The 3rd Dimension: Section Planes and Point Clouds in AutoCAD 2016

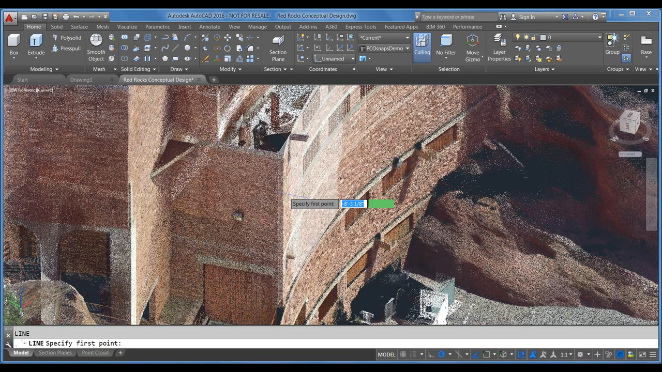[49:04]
Uh, the nearest edge point cloud will find the edge between two surfaces or two planes within a point cloud. Okay. So nearest to edge. There we go. Hmm. That's not doing what I want it to do.
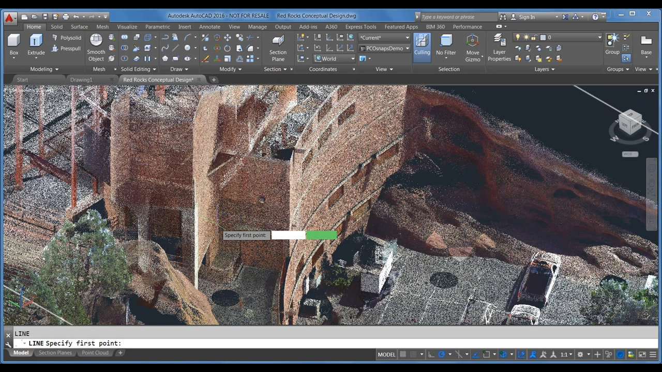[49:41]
Okay. There's the edge turned on. All right. It's going to... Ah, there we go. Okay. I got one. There. You see how the two, um, the two planes lit up? That's the edge between those two planes.
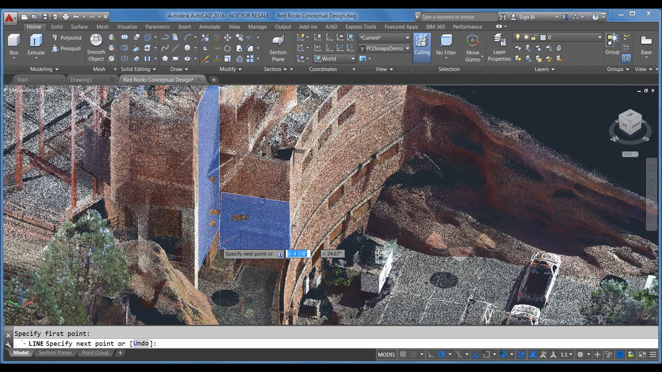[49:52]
So I can draw on there. Um, what I'm trying to get is this corner here to show you something really cool. All right. So I got the edge between the two.
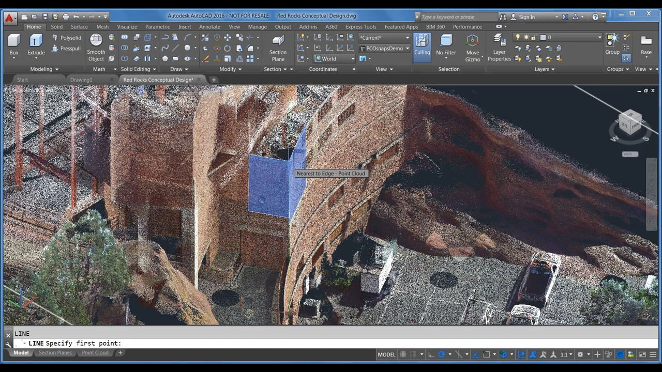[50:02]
And I can pick on that. And I'm going to just drag down until I find, uh, another edge between these two.
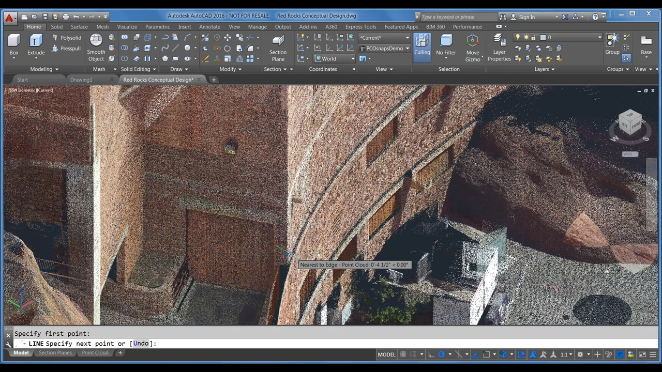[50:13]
Come on. Perfect. Okay. So now I have a line there.
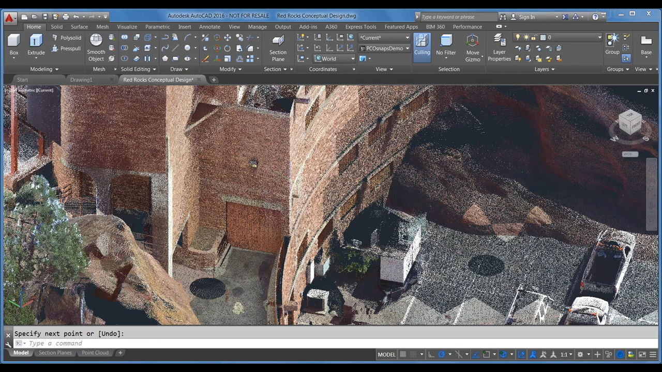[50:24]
It might be kind of hard to see like we were talking about earlier. Um, so you can select that point cloud and bump the transparency up.
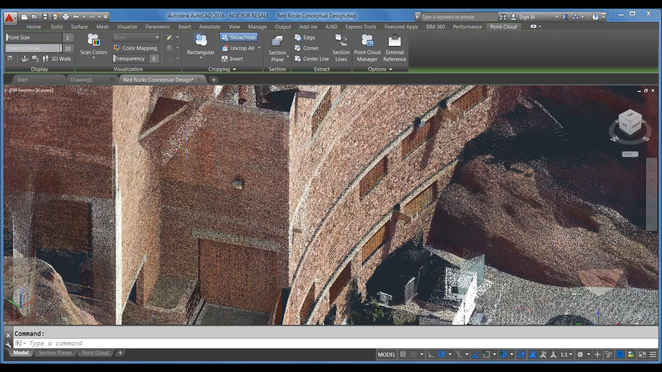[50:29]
And you'll start to see that line that I drew with the point cloud faded in the background.
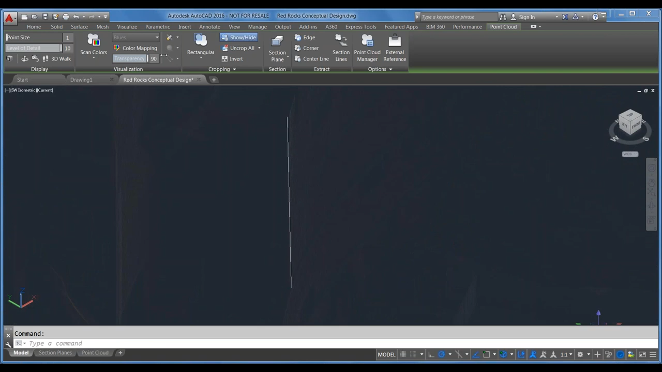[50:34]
So that comes in really handy here.
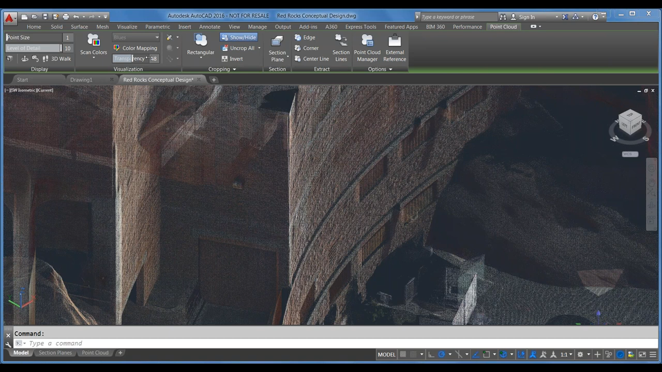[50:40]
And I'll just leave it like this so you can see what I'm doing. All right.
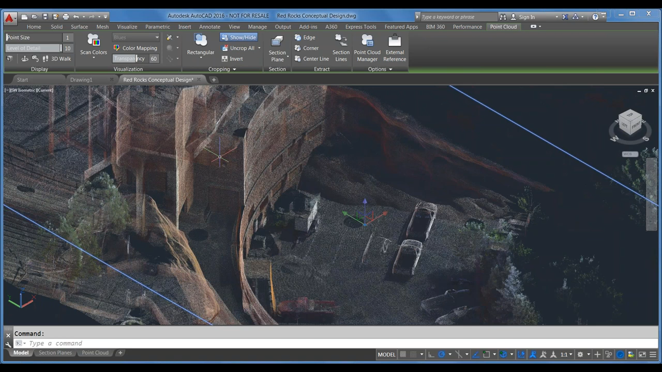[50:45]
So I'm just going to zoom out from that point. Um, another really cool object snap in here is the corner of a point cloud. So that'll be the intersection of three planes.
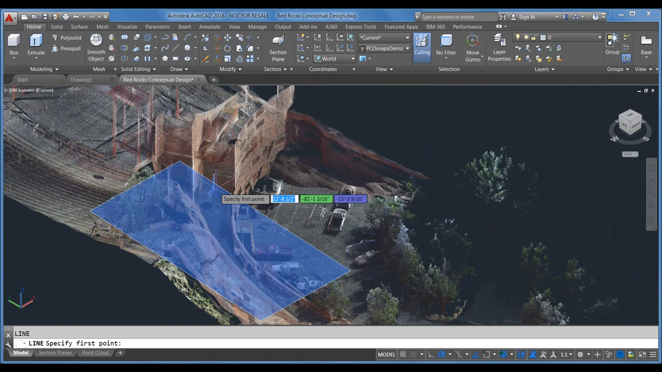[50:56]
So you'll see like in here, get that little corner.
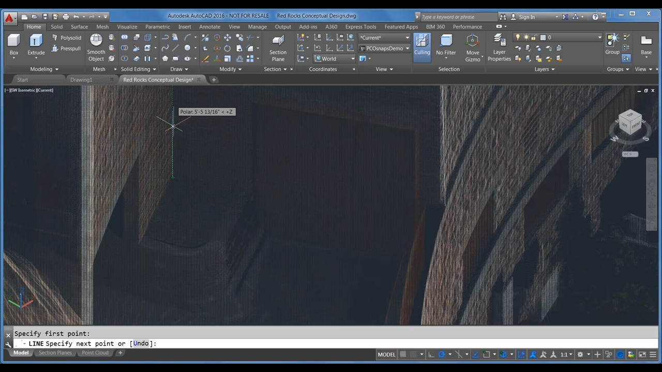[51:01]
I can drag this up here and just get that corner really quickly.
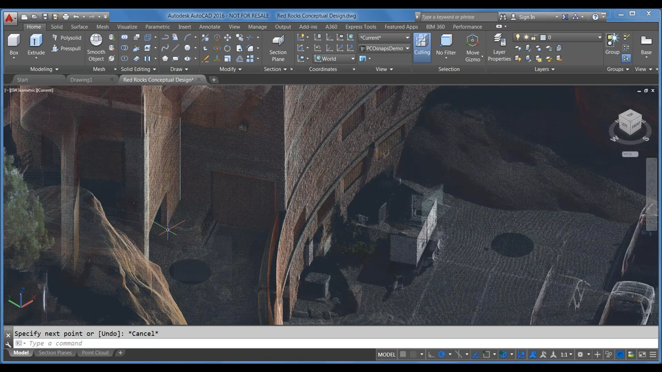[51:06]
And then the final one that I want to demonstrate for you. Oh, excuse me, uh, is the nearest center line of cylinder. Now this one's really cool. Do you see this curved wall here?
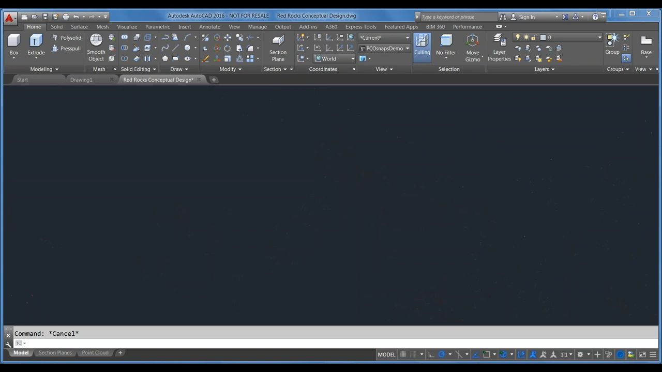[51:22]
Um, if I want to find the circle or the center of that circle, I can do it with this object snap.
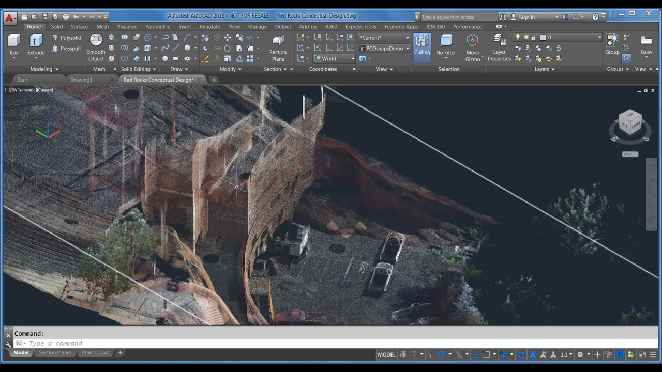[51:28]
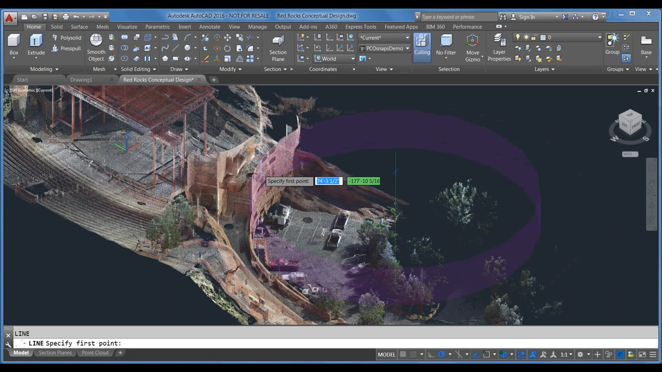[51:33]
You'll see that big purple donut show up and it detects the center line of that, uh, curve. So I'll just click right there and it snaps me right to the middle.
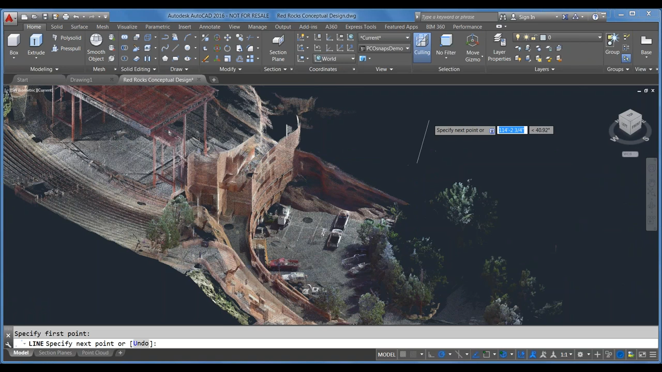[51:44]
And then I'll just draw this straight down. Just to strike my line. And I'll show you one really easy way
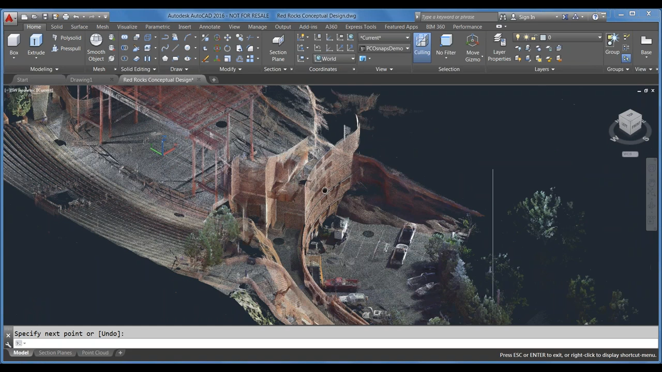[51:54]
to continue that curve of the building. Let's say we wanted to, uh, continue that geometry along that same curve. A really quick way to do that is to,
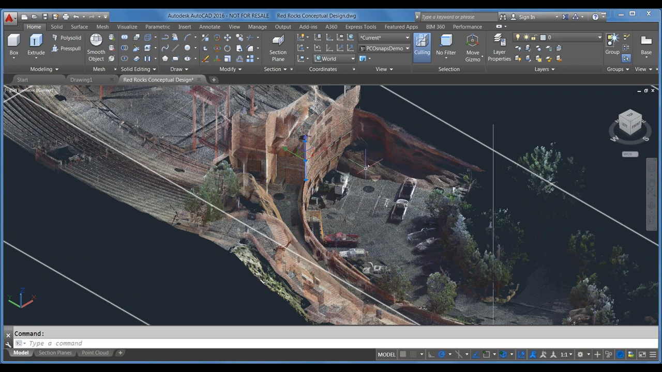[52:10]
um, let's see. Okay. We'll go over to, oh, where are we? Here we go. Okay. We'll say extrude. And we'll pick that line. And enter. Oh, no. Sorry. Uh, not extrude. I want to revolve. Um, where are we?